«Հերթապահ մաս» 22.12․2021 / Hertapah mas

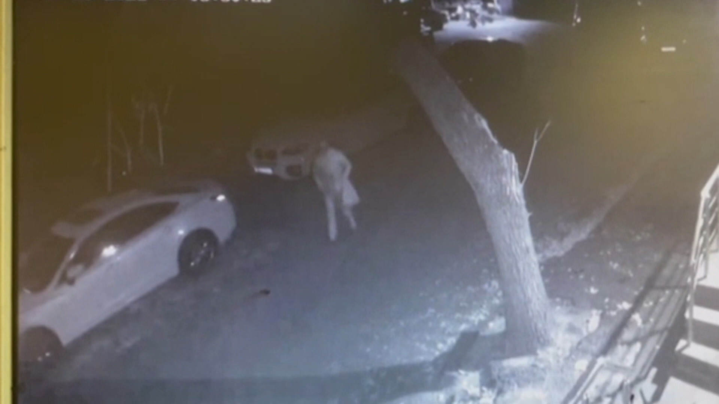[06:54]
տեսագրությունում պատքերված անձը կասկացվում է մարդ կոցներ գողանալու մեջ նրայնքնության կամ գտնվելու վայրի մասին տեղեկություն ունեցողներին խնդրում ենք դիմել ոստիկանության կենտրոնական կամ մոտակա բաժին, կամ զանգահարել 1-0-2 հերախոսը համարով տեղեկություն հայտնող անձի գաղթնիությունը երաշխավորվում է։